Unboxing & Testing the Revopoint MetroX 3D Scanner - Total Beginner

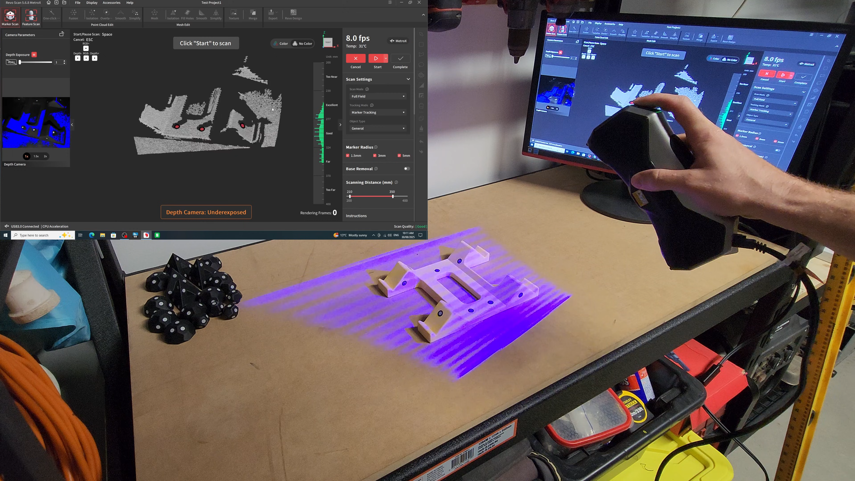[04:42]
So I kept getting the not enough markers notification at the bottom of the screen. And every time I got this notification, it would sort of freeze. Now it would only partially lose tracking.
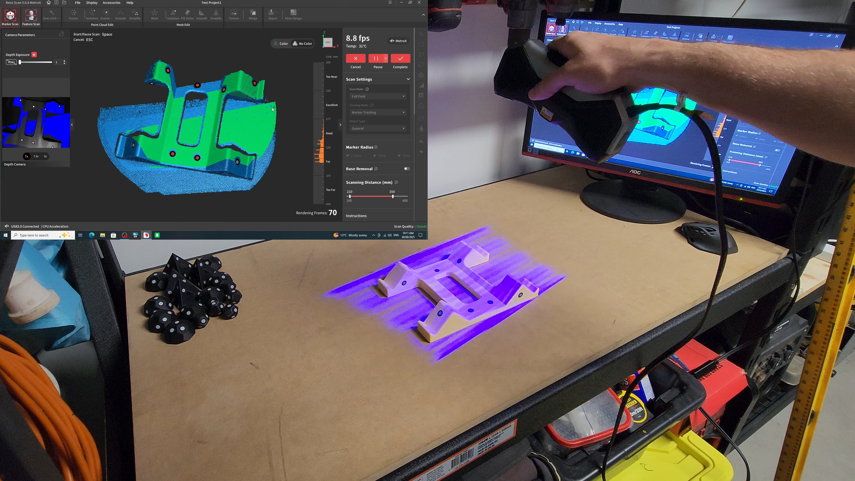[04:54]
And when I moved the scanner back into a position that it knew, it picked it back up.
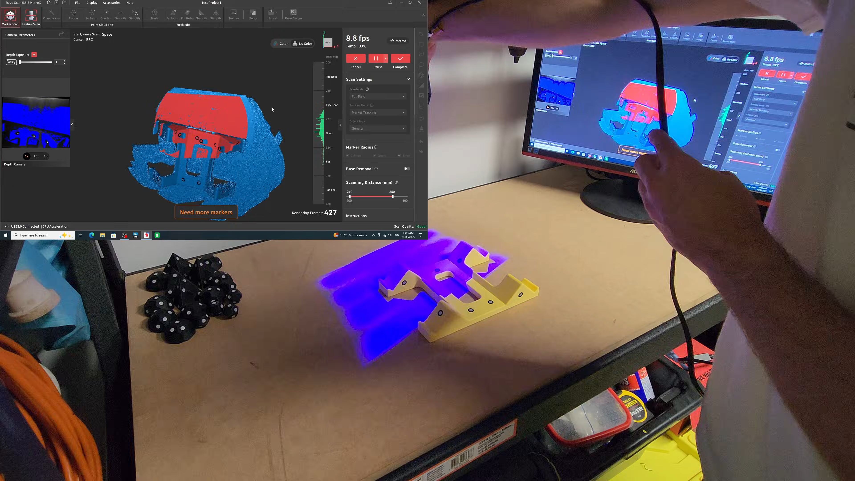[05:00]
Apart from the periodic tracking loss, I found it pretty easy to scan. It got the geometry of the object right. There was a couple of missing sections here and there. But it looked pretty good.
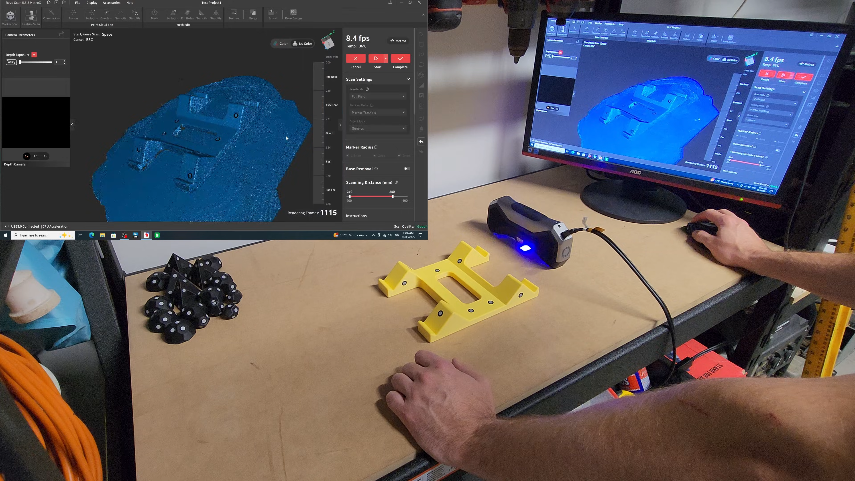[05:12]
And now I wanted to try it with the markers. So I sort of just spread them out kind of evenly around the object.
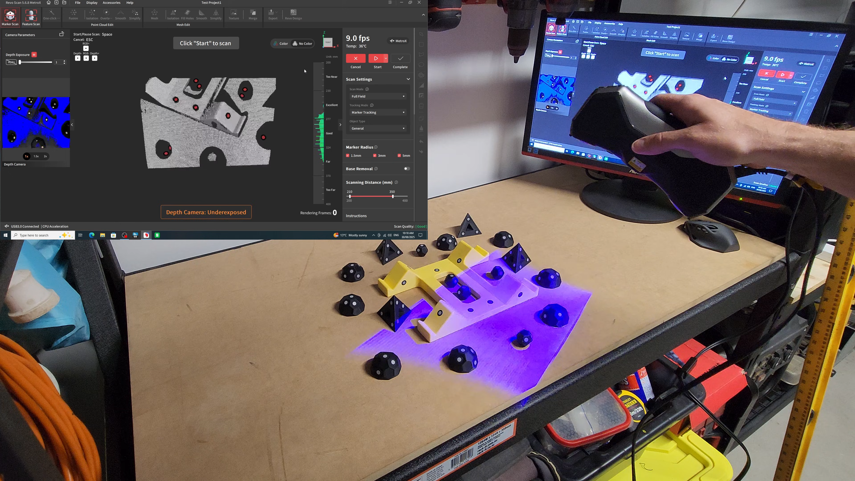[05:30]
There was hardly any holdups. The tracking was nice. It was displaying the object on the screen with no issues at all. So I went ahead and scanned the top side of the object.
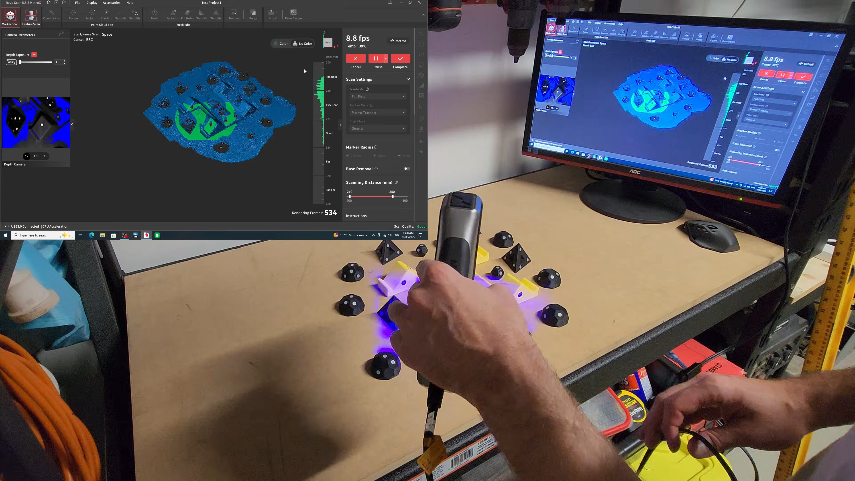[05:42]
As you can see, it scanned the object pretty well. It picked up all the markers and it didn't really seem to have too many spots missing. Now it was time to flip the object over so I could scan the backside of it. And I essentially did the same thing. It picked all the markers up fine again.
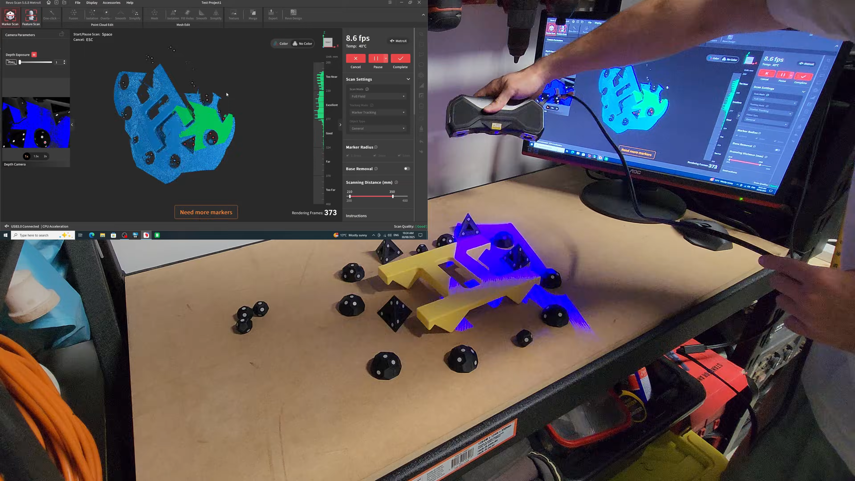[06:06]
And I had no issue scanning the backside. The model looked pretty good. It was missing a couple of little bits. So I just quickly went over it with a scanner again and filled those parts in. The next thing I needed to do was fuse the point cloud together.
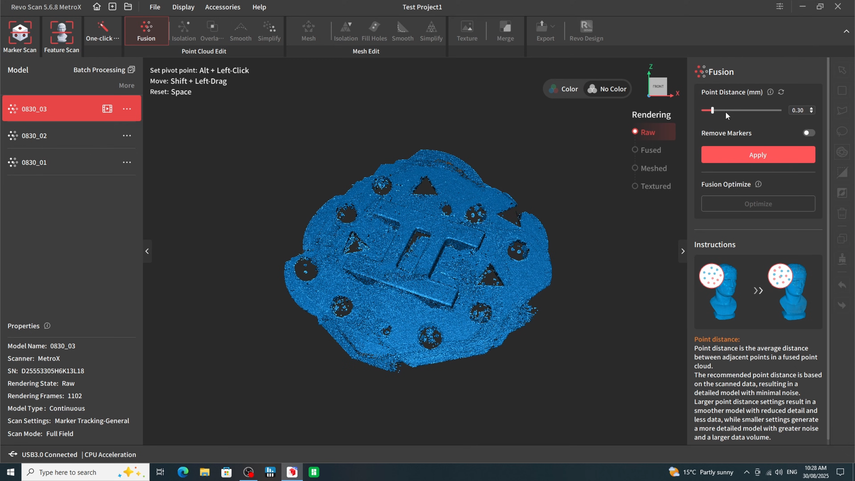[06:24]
So I used the fusion command. I just left the settings at default for now and let it process.
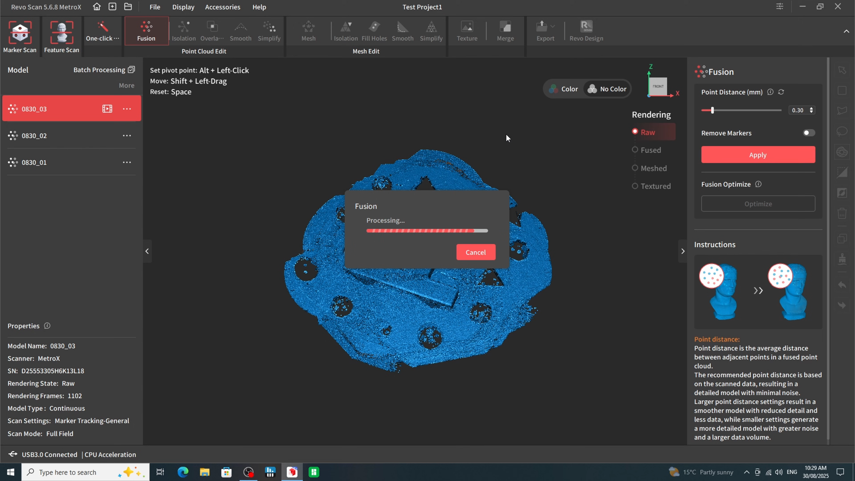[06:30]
And that came out looking pretty good. So I went to the second scan and processed that as well. And that also came out pretty well. Now it was time to get the model cleaned up in preparation for merging the two scans.
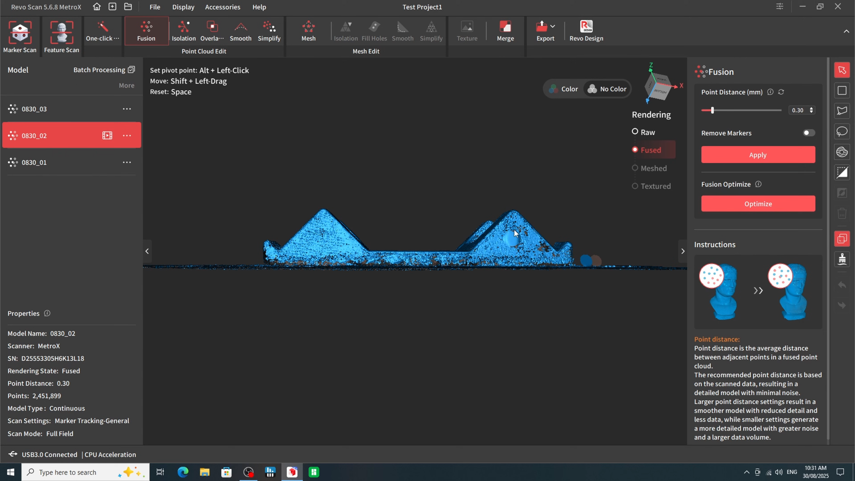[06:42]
The tools available in RevoScan were fairly intuitive. I especially liked the clip command which removed everything below the line. And from here I used the lasso command to get rid of all the other bits and pieces.
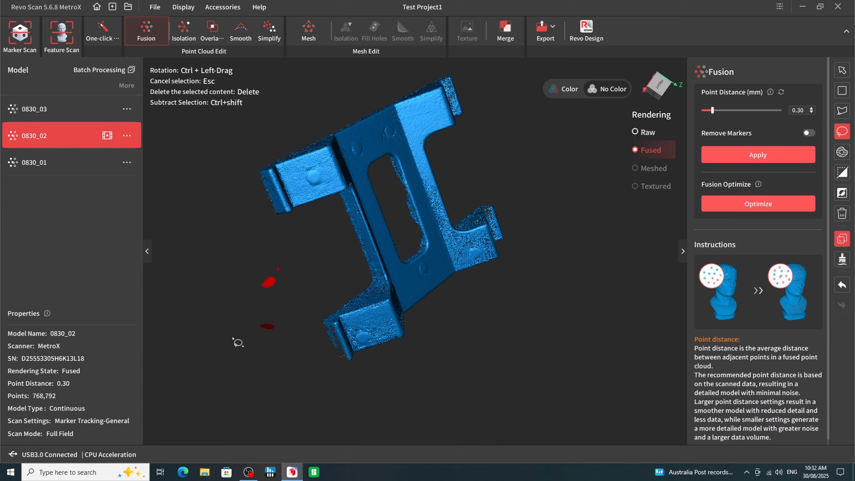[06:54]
So here was the first half cleaned up.
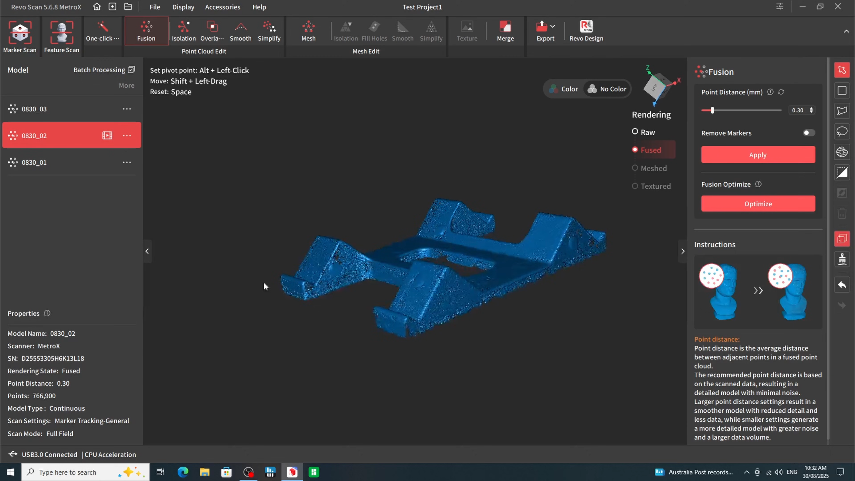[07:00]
Now it was time to do the same thing for the second half.
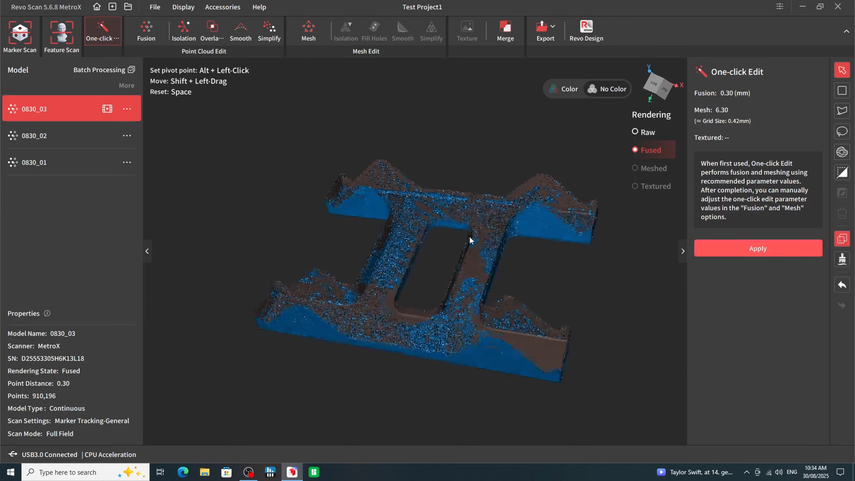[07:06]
Now finally we could go on to merging the two scans. The first merge I tried was the feature alignment.
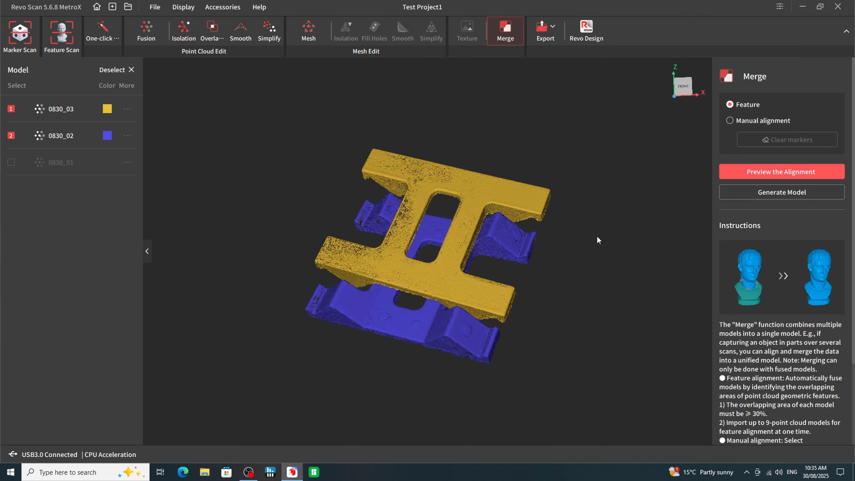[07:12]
This is supposed to automatically pick out the features of the two scans and merge them together.
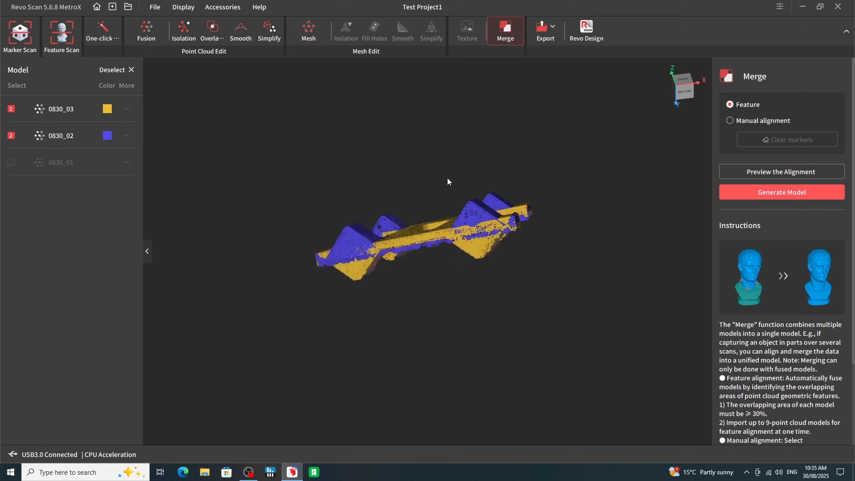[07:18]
But it didn't quite work out in this case. So I opted to manually align it myself. This wasn't too difficult. I basically had to select multiple features in each of the windows on the left.
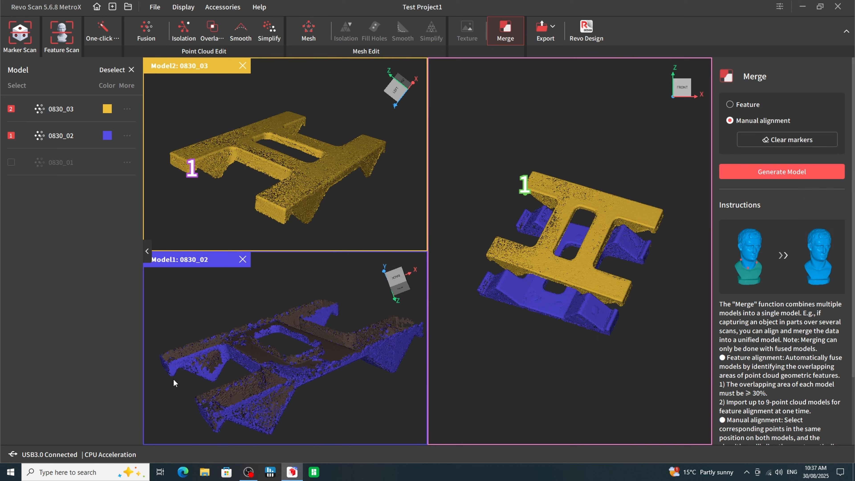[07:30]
Each selection had its own number which you had to correlate in each window.
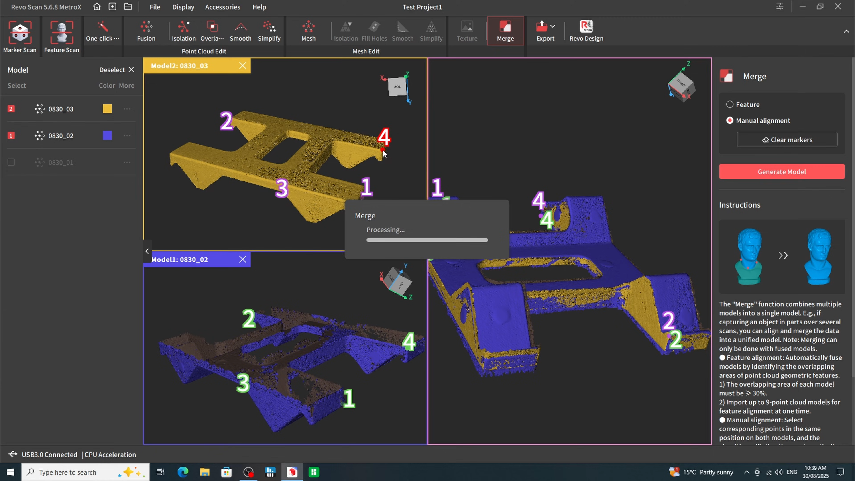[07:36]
Until I had what I thought was enough alignment. The results weren't too bad.
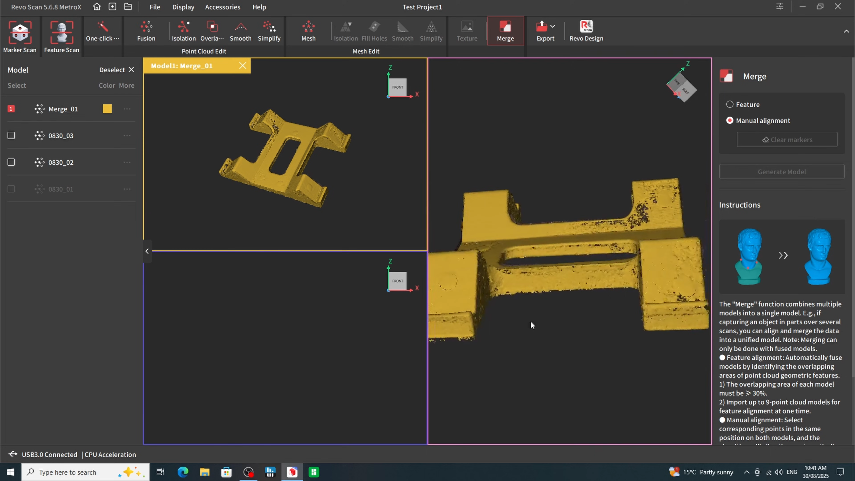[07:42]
There was a lot of overlap and the model was clearly misaligned. However, I'll put this down to my alignment skills. It's the first time I've tried this out. The next step was to mesh it. I left the quality somewhat standard and toggled the automatic hole filling on.
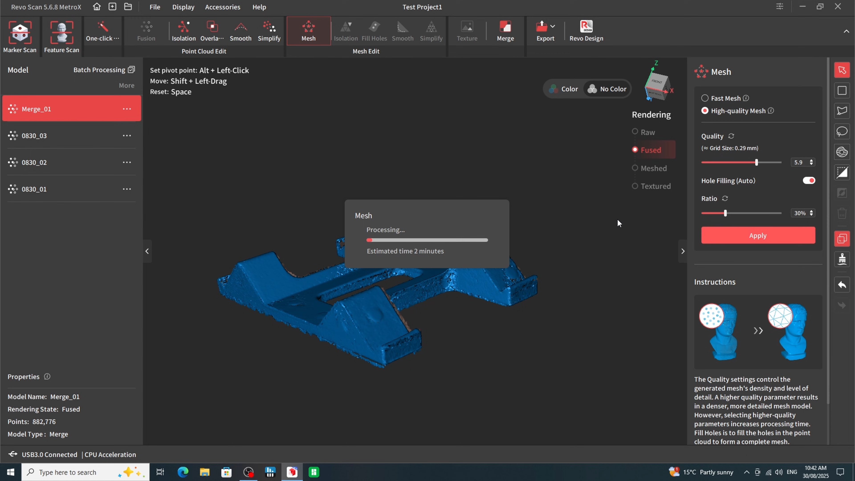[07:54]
Well, as you can see the results were pretty bad.
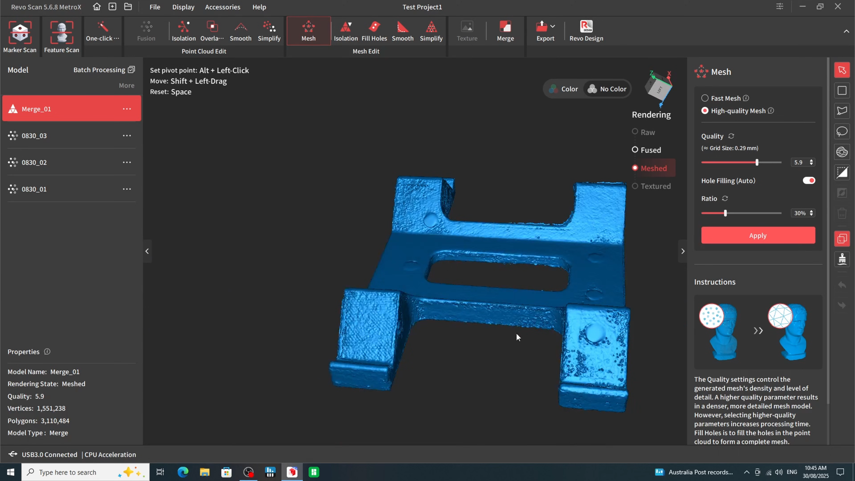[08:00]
The surface was pitted and it looked fairly average all around.
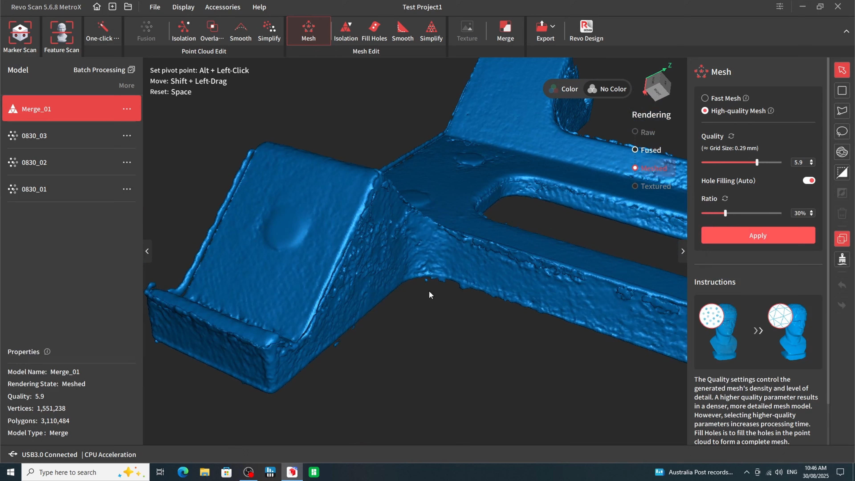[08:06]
I suspect my dodgy alignment probably wouldn't have helped this at all.